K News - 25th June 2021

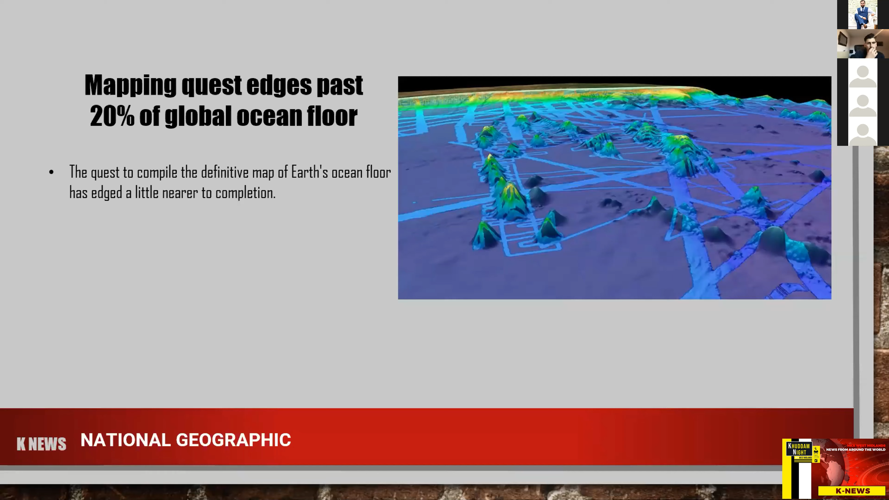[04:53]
temperature and a lot of factors that go into it while make determining the fifth ocean uh mapping uh now twenty percent of the global ocean floor has now been mapped now soon even the fish might be able to